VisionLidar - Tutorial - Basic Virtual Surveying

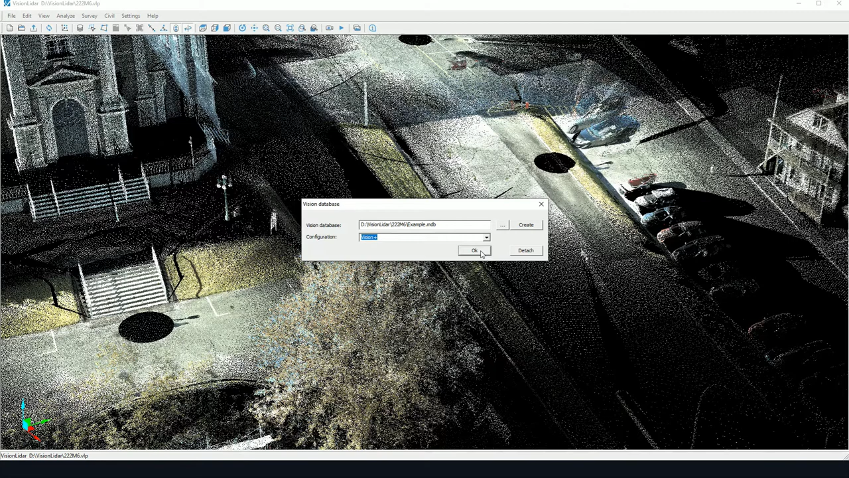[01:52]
However, in our installation, there's only Vision Plus which is available. This configuration is going to determine the list of P codes used when surveying anything. So, in this case, I'll click on OK. However, if I want to change my vision database model, it's here in Settings, Edit Settings, and then the Vision Database Model. This database model is stored in the Vision LiDAR installation folder. For users who may want to change the configuration,
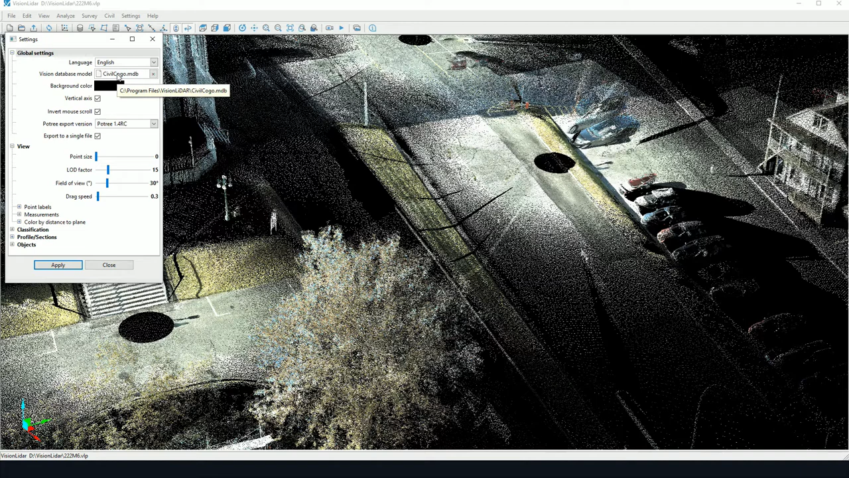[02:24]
it may be useful to contact GeoPlus support, so we can help you with integrating your own list of P codes with our Vision LiDAR software. Now, once all the tools and options for surveying are available,
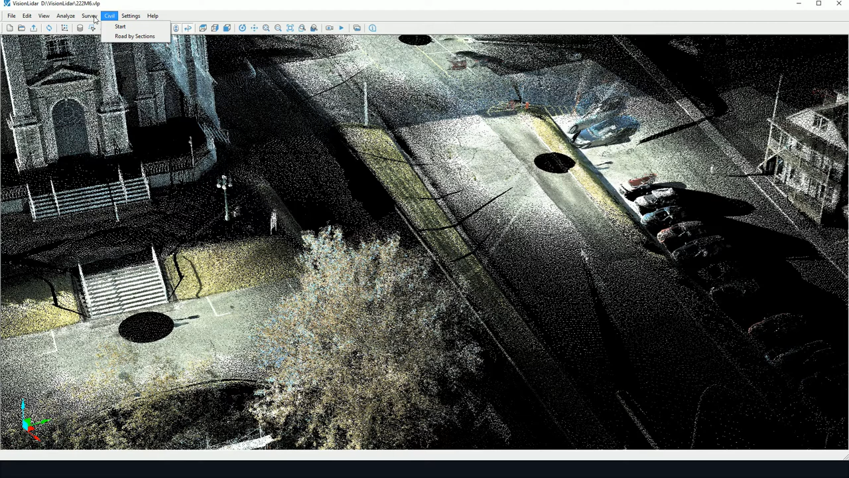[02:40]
one of the first options that a user may want to explore is pick points. So, upon clicking on pick points, a window appears with a table. However, the first thing that a user will want to do with this tool is to actually pick a point. So, we see here I click two points. Both points have line number 1. This means they'll be connected and they'll be creating a polyline.
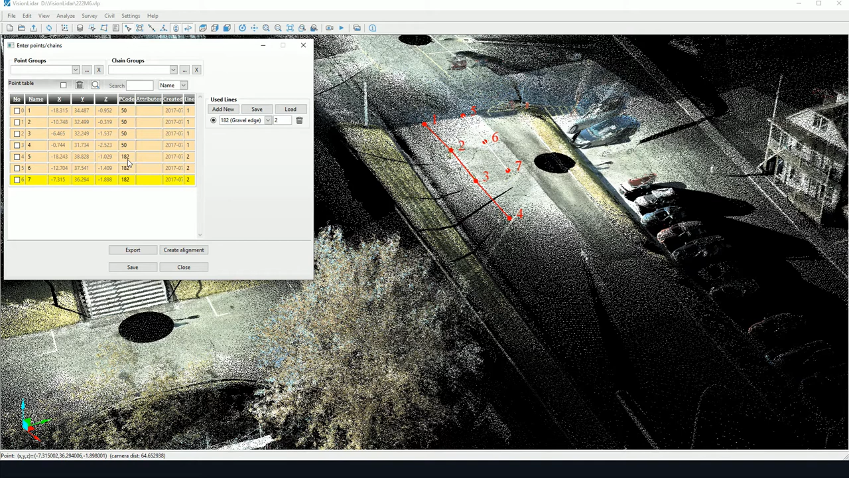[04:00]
As we can see here, even the line color has changed because it's following the color associated to this P code. Also, if I was to remove the line number, and I picked a point,
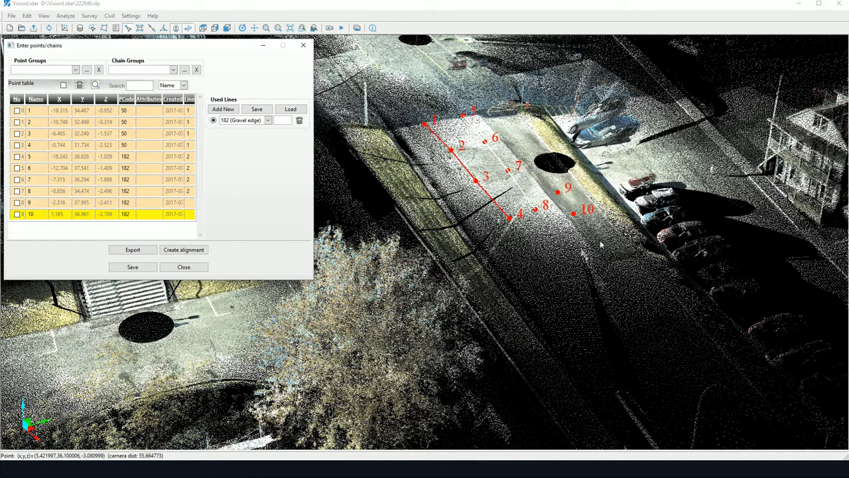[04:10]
these points are not connected to any line. Now, if, for instance,
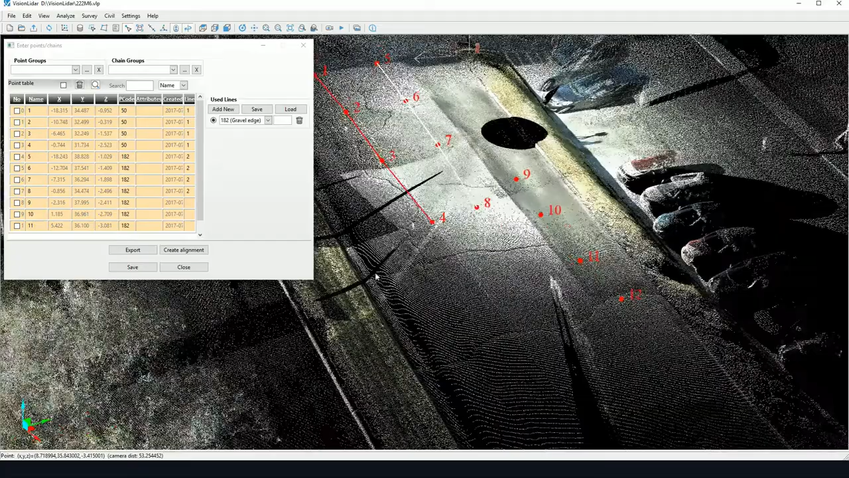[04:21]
any point here is not satisfactory, we may click on the line, on the point, and we may do a right click, and there are a few options here for editing a point. Now, we can change the P code associated to the line. We can change the line number directly here. We may enter in a value and click on there to change it. We may add an attribute directly.
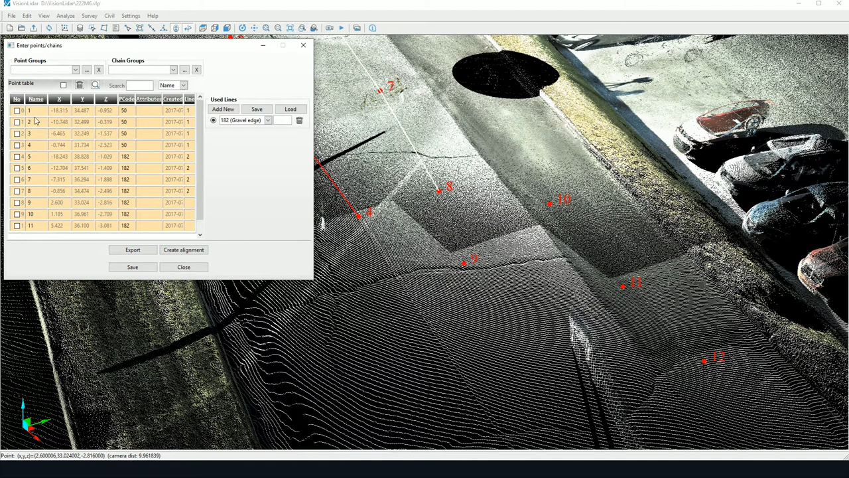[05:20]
Now, in this list, all these points are orange. This means that they have not been saved yet. So, if I want to save them to my database, I must click on Save. And now all the points will have disappeared from my view and will no longer be in my table.
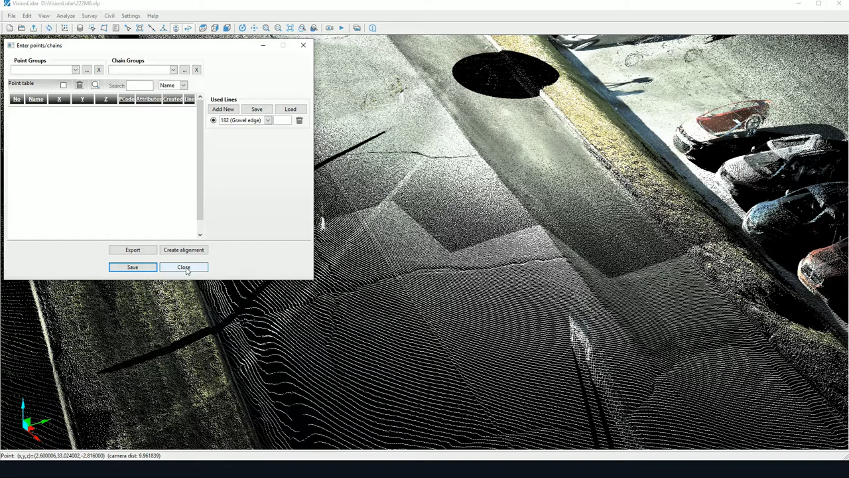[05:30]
This does not mean that they are no longer in my database. It's simply they're not in the pick points window.
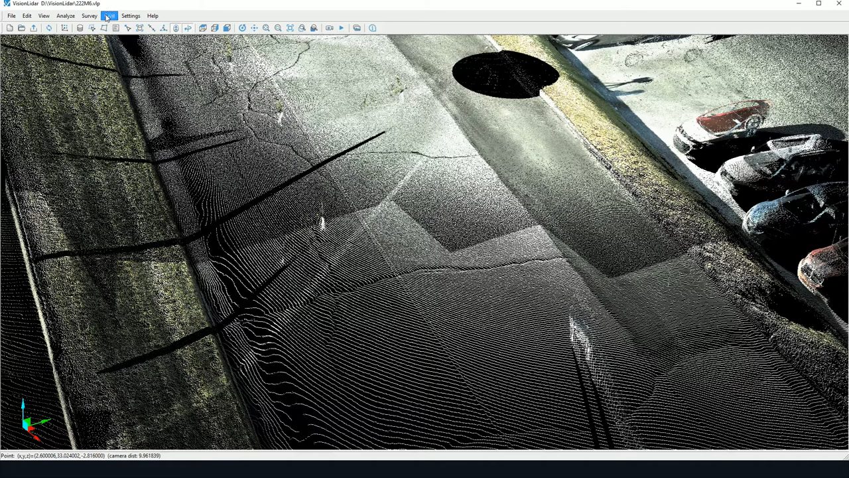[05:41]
So, to actually see all of my pick points, I would click on Survey and Show Points. And here will show me where all of my points are stored. And these points appear in white because they have already been saved. Now, one more thing. Now, I'm able to edit a point. So, I can do a right-click in this view, in the View Points window, and I may click on Edit Points.
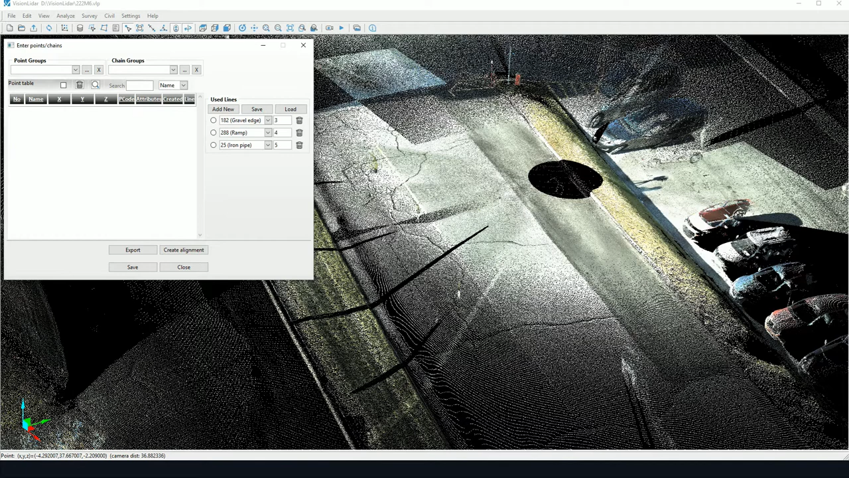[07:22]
So, let's say I choose a bunch of different codes here, and I can set a sequence of lines and P codes to be vectorized. So, I can click here. So, as you can see here, I've picked a point, and it's been following the sequence I have set here. So, as I move along, you can see different lines appearing. So, you can set this. This is especially useful in cases where you're doing a sectional view, and you want to do sequential picking.
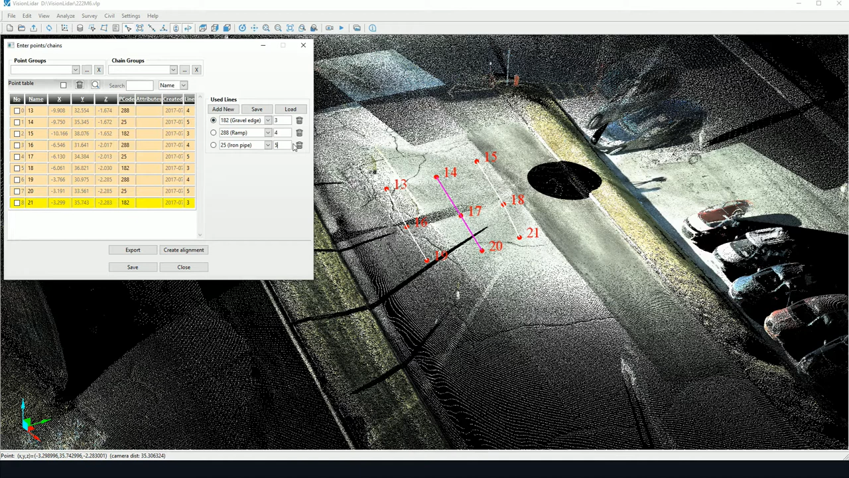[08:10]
And they're all connected through different chaining lines. So, this is one particularity. If I want to return to the single line, I can simply remove those lines, and all the next points that will be picked will be following this line only.
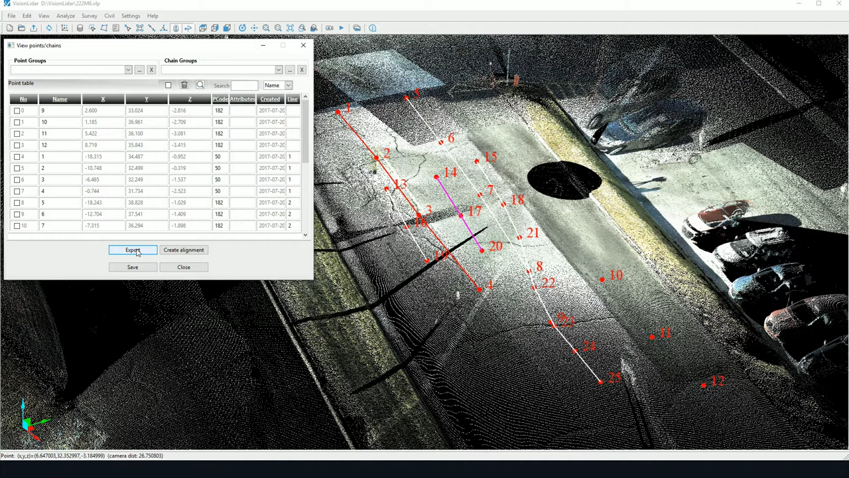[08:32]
Now, finally, one last thing. To export any picked points or any polylines, we may click on Export here. And you can see we can export any of these lines and points to XML format, LandXML. This is useful for Civil 3D applications, for instance,
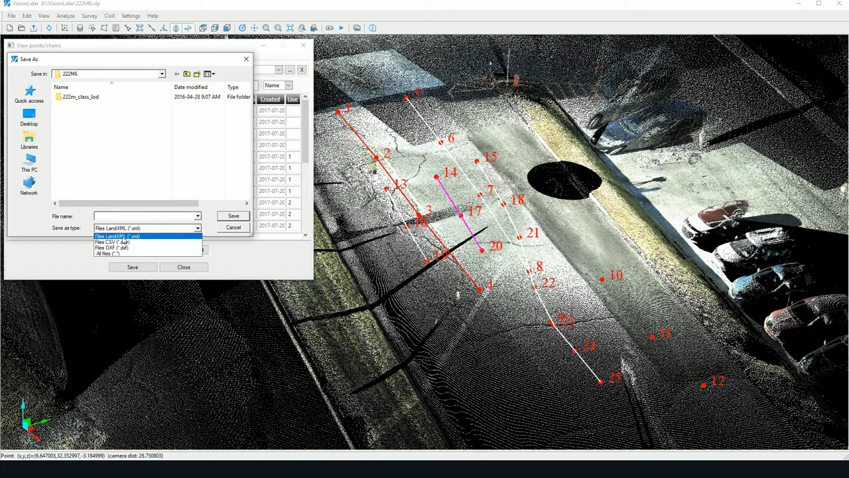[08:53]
to CSV format or to DXF format. Also, to be noted is that these points and lines are always attached to your vision database. So, in case if you have other vision products, we have a few products that attach to CAD software where you can attach to your CAD the vision database. So, that would be another way of exporting.